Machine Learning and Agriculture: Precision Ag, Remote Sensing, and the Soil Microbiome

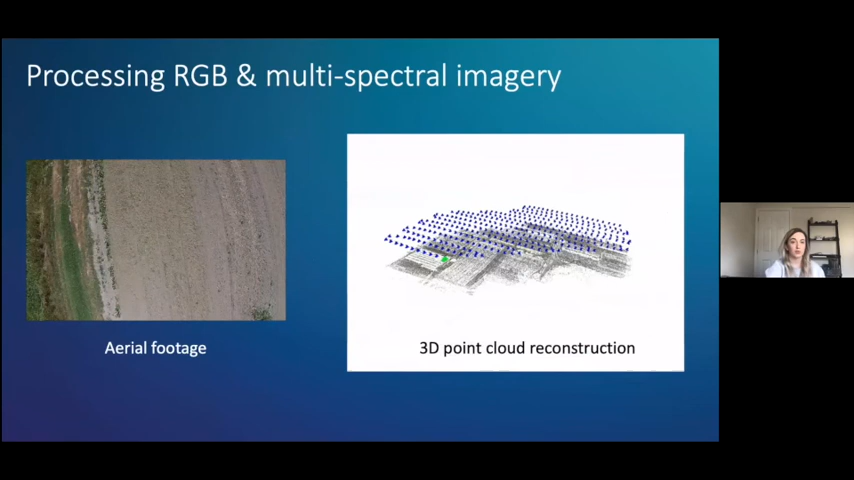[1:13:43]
And we can do this process with RGB and multispectral imagery as well. So with the drone, we generate this panoramic overview and we combine it with the sparse sensor data.
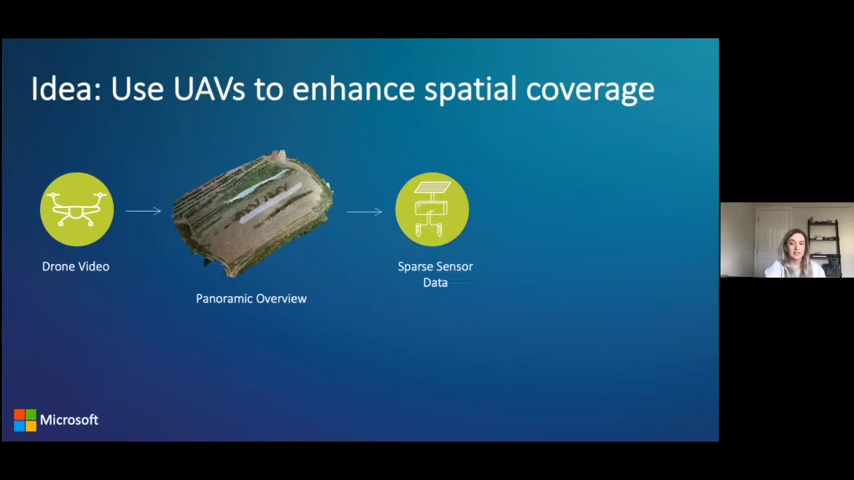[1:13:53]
Now, using machine learning and vision algorithms, we can create precision heat maps of soil moisture or temperature and pH and so forth, and provide this to farmers. So the idea is now the farmer can actually take this precision heat map and look at the, let's say, soil moisture map and say, okay, I only need to irrigate in these areas of the farm. So one challenge is that we actually want to make this technology available for all farmers.